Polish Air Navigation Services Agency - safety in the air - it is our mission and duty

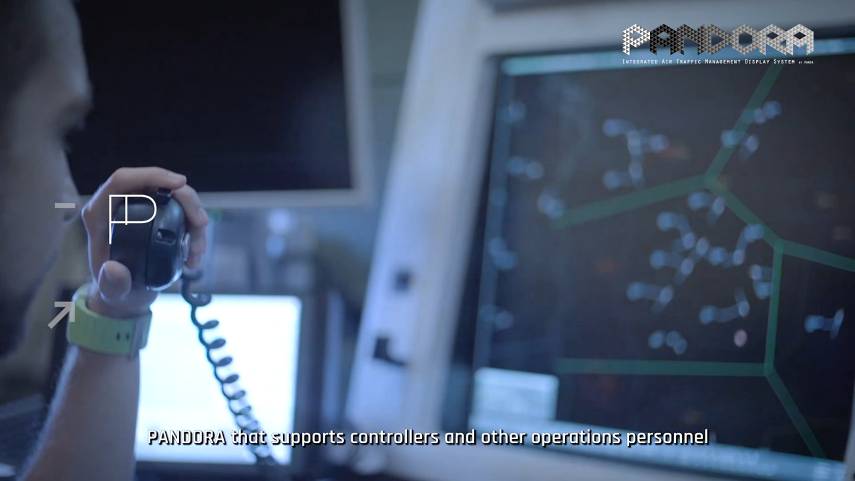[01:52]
Pandora that supports controllers and other operations personnel with the wide spectrum of real-time aviation data, raising their situational awareness.